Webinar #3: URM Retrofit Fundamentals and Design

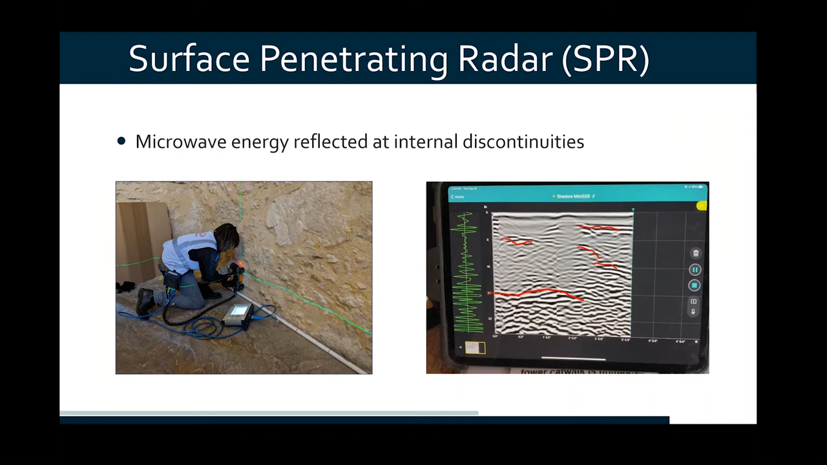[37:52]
Here's the back of our wall. I see some real strong reflections in here and here and here. It's telling us information about internal wall condition and stone thickness. So very nicely telling us the thickness of our masonry elements.
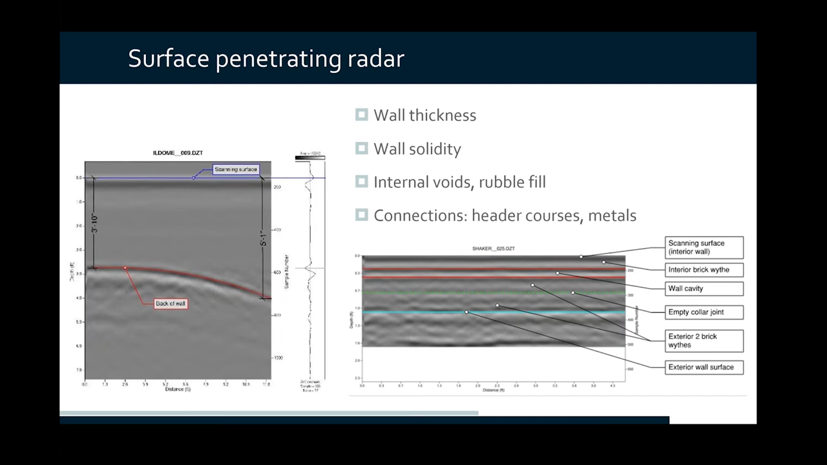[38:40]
And this wall was actually built with about an inch and a half cavity space between the inner brick layer or width and the main mass of the wall. So radar investigation is good for looking at internal voids. And there are maybe advanced techniques that can actually map out those voids. And these post-processing software efforts here are mapping out voids behind a stone facing part of a seismic effort in San Juan, Puerto Rico. And some rather large voids developed over the last 300 years
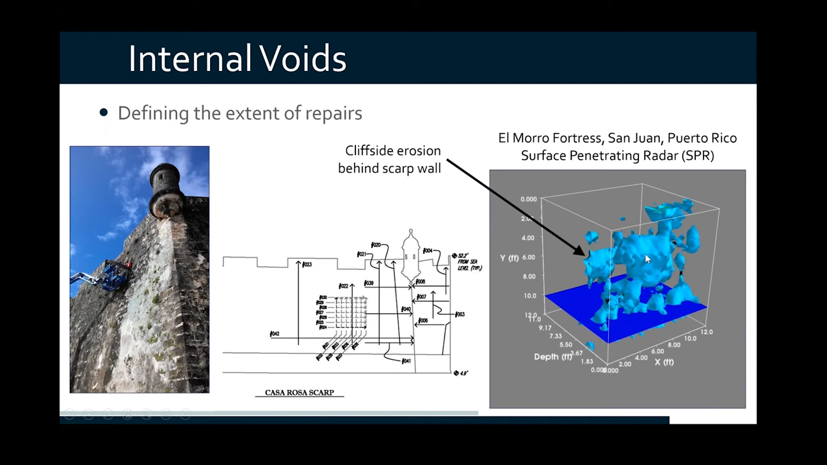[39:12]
as material behind this wall is washed out by wave action and rainwater. So radar is a very powerful method for looking at internal conditions. Another good method, infrared thermography. Infrared cameras just measure heat radiating off of the surfaces. Highly precise, highly accurate, one-tenth of a degree C resolution. And the concept is that if you have heat moving through or heat energy moving through a wall, any kind of internal discontinuity interrupts that heat transfer.
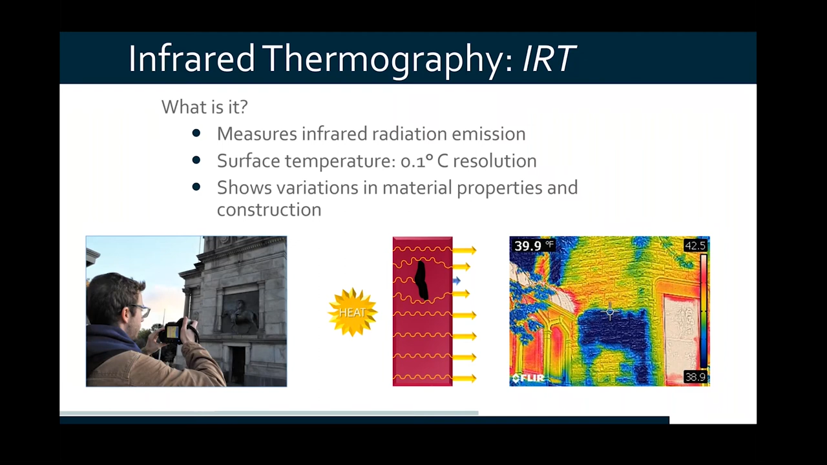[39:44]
On screen: spot 39.9°F
And that shows up as a pattern at the face of the wall. One of the best things about infrared is that it is close to a global technique as we have. Just one snapshot can capture an entire building elevation. You don't need scaffold. Current seismic retrofit project we have for Adobe construction down in Arizona is here. And all these little cool zones on a relatively cool morning are showing us spots where the external facing of the wall is separated from the interior.
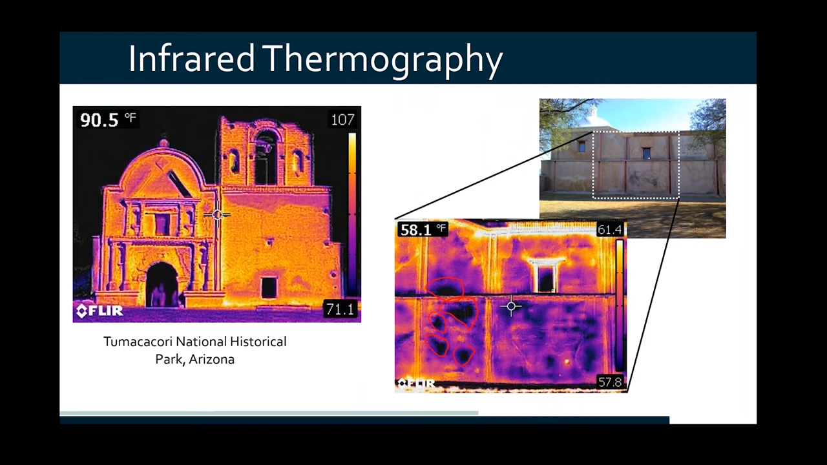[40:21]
And that could be a plastered lamination, could be an interior void. I don't know which, but I know I need to go back to those areas and get some additional information about interior wall construction.